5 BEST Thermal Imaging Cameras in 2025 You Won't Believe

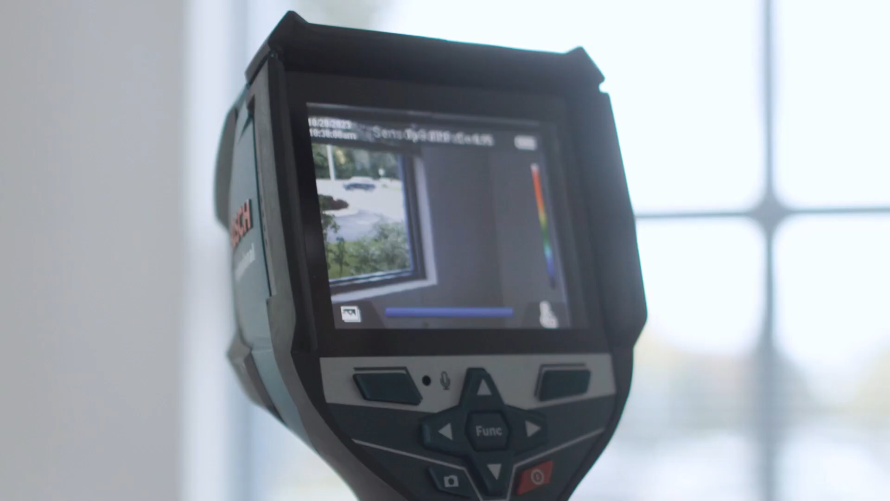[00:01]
Welcome to our video on the top 5 best thermal imagers of 2025.
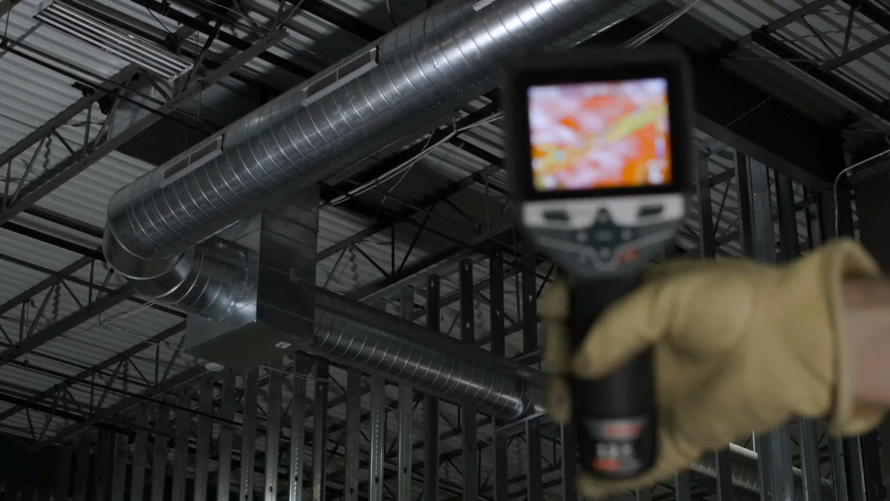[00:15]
With real-time thermal imaging, hot, cold spot detection, and high-resolution displays, it ensures precision and efficiency.
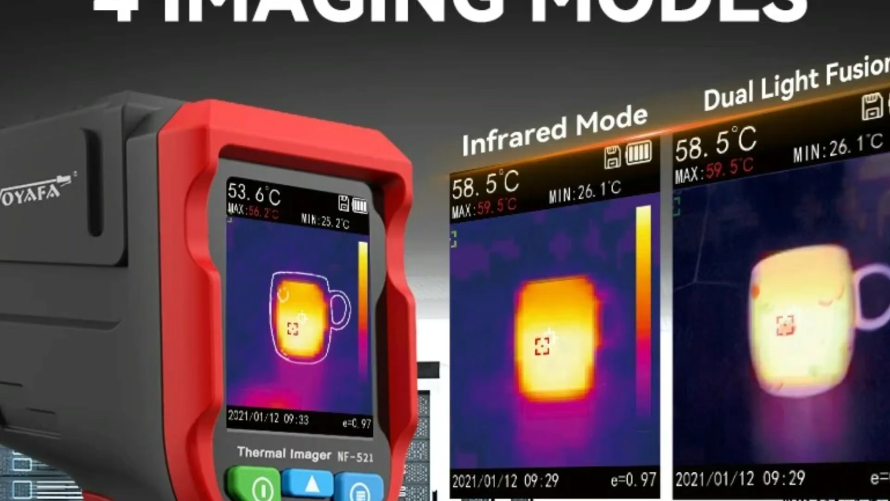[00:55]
electrical diagnostics, and industrial inspections.
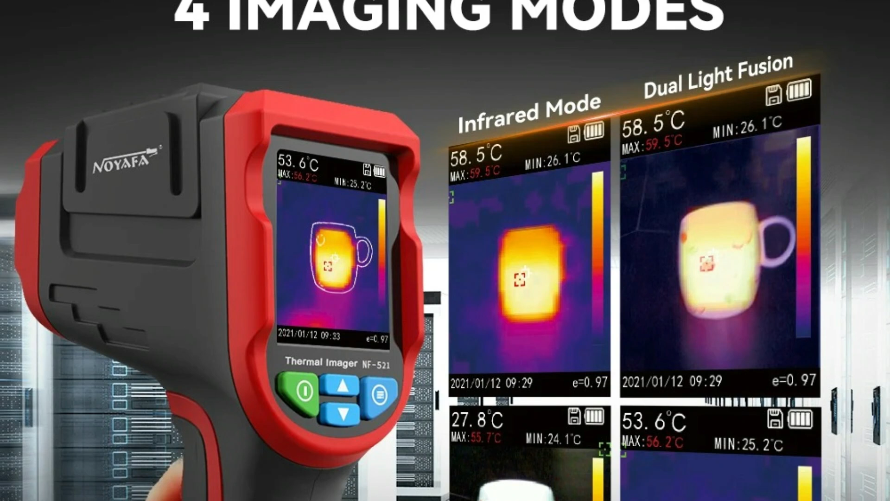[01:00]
Key Features Thermal imaging function displays hot and cold spots in real-time,
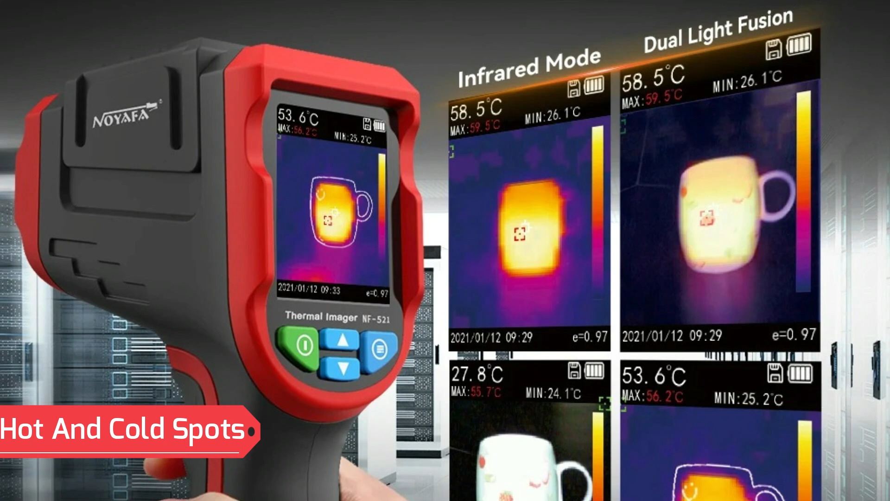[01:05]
enabling users to track temperature changes effectively.
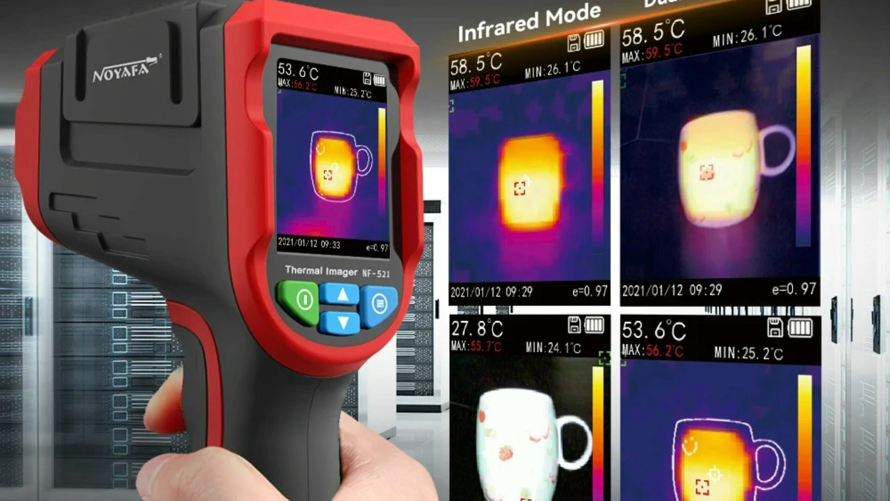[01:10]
High-quality infrared imaging, equipped with a 2-megapixel white lens and a 32-multiplied-by-32-pixel resolution, providing clear and precise temperature readings.
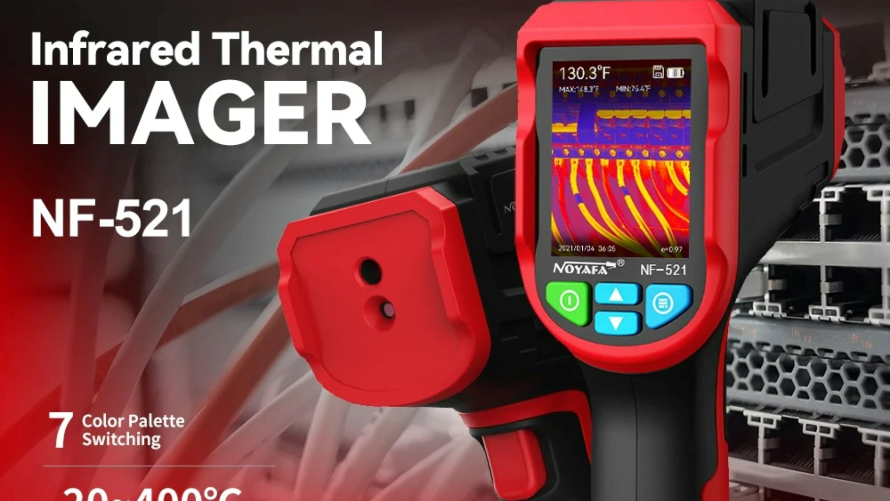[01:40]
On screen: spot 130.3°F
Large data storage comes with a standard 8 GB memory card capable of storing
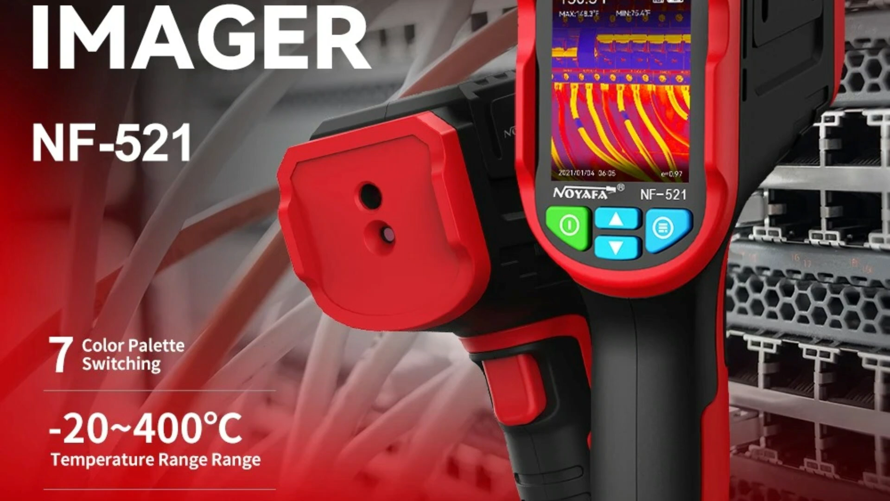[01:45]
a large number of images and data for future analysis. User-friendly display features a 2.4-inch TFT LCD screen,
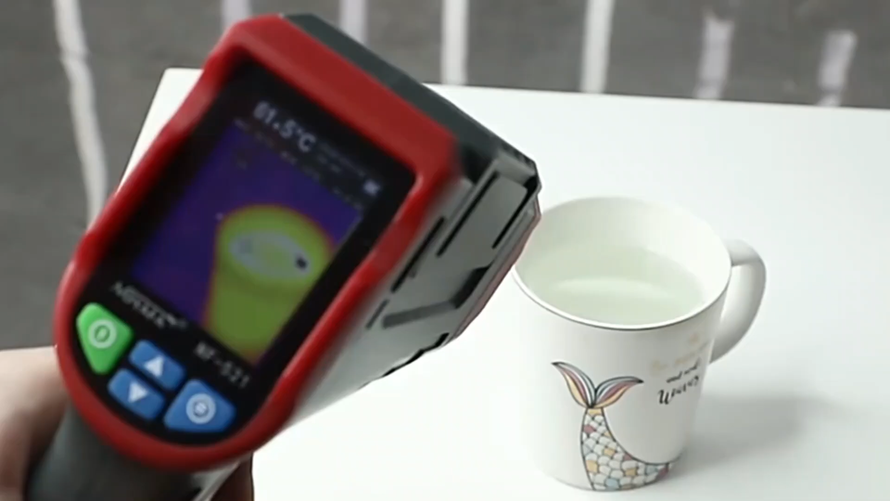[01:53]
providing a clear and detailed thermal image view.
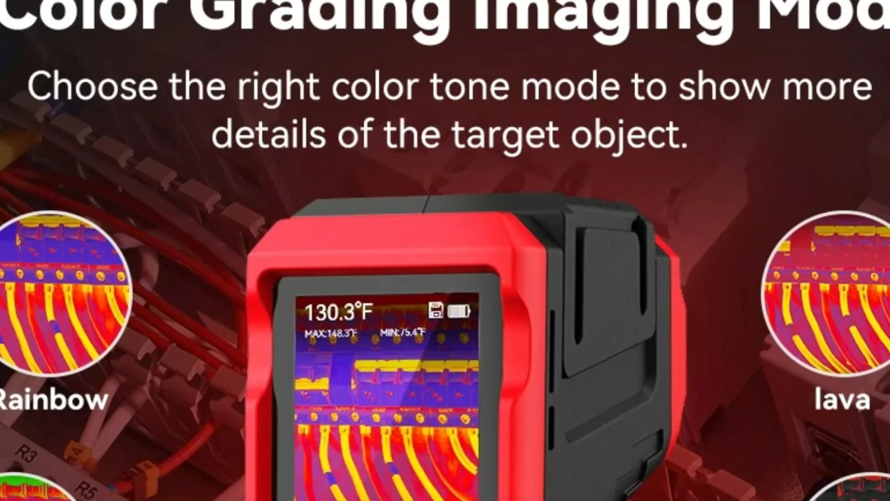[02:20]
On screen: spot 130.3°F
offering precision, reliability and convenience.
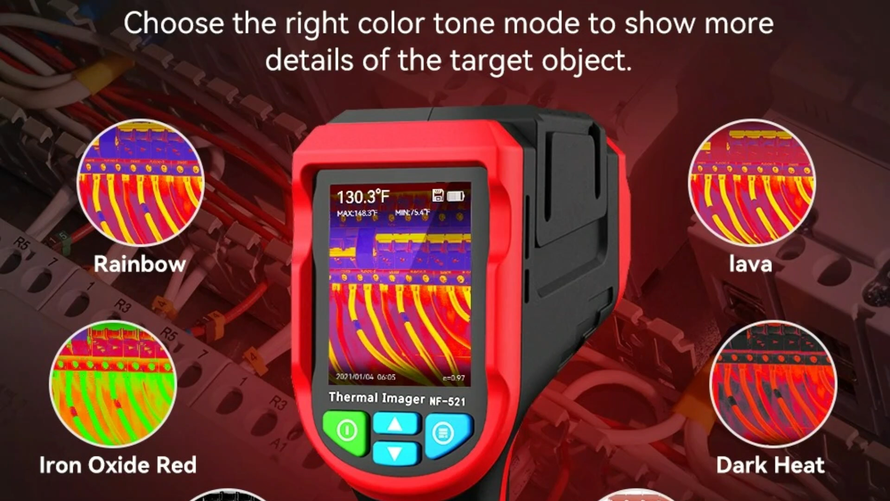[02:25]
On screen: spot 130.3°F
Whether for floor heating detection, electrical maintenance or industrial fault detection,
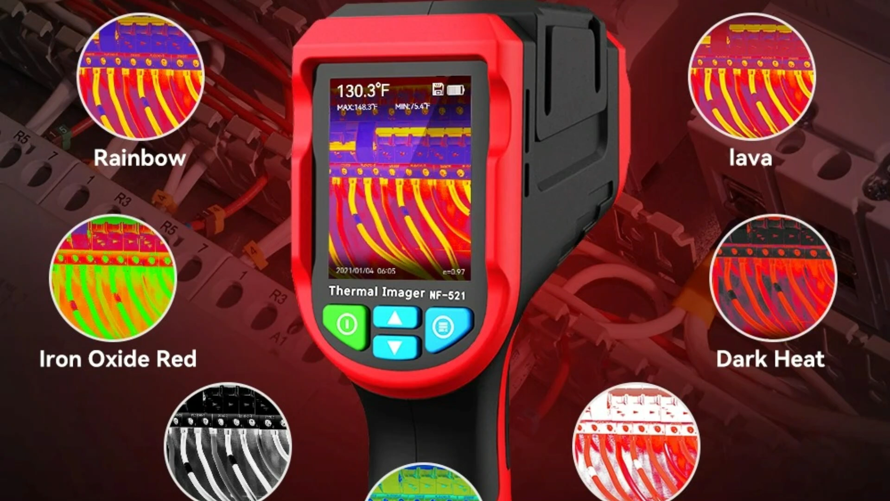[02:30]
On screen: spot 130.3°F
this device provides high-quality infrared imaging and real-time thermal analysis. The next is 4.